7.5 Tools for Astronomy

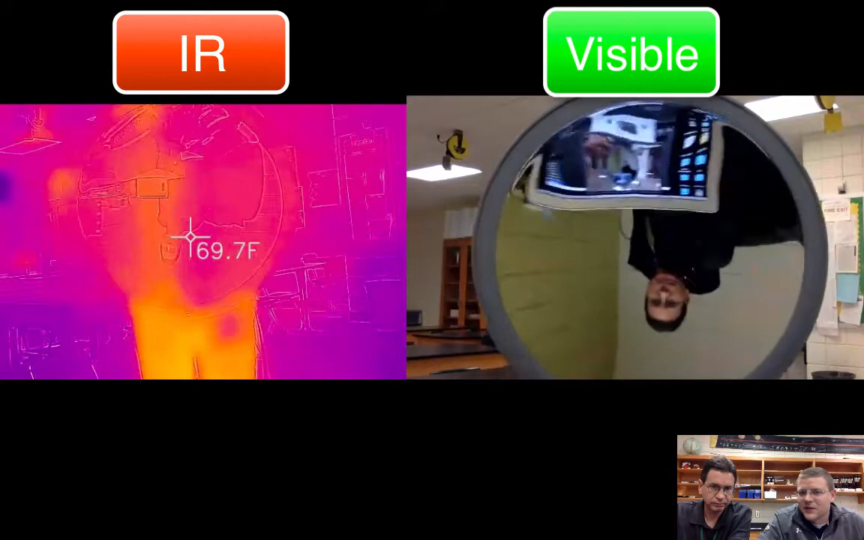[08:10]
On screen: spot 69.7°F
And you can actually see that I can see you again, upside down. There I am, standing on my head. And then I go too close and now I can see the camera.
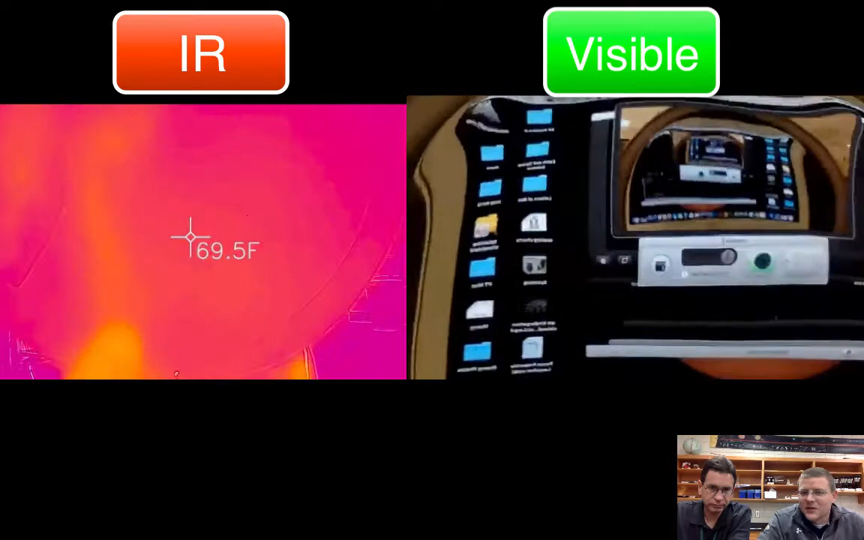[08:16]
On screen: spot 69.5°F
Right side up. And then it flips again. So as you cross the threshold of that focal point,
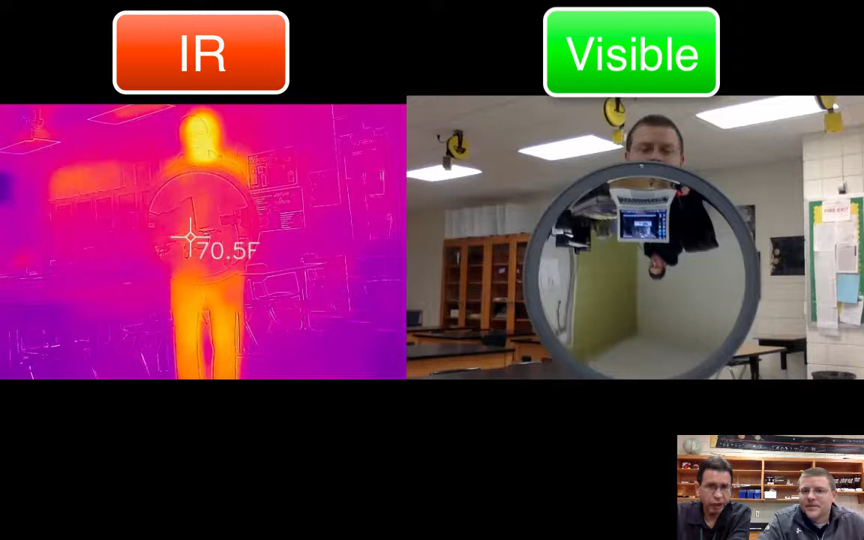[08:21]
On screen: spot 70.5°F
the image flips. We were looking at infrared there, and infrared light acted the same as visible light.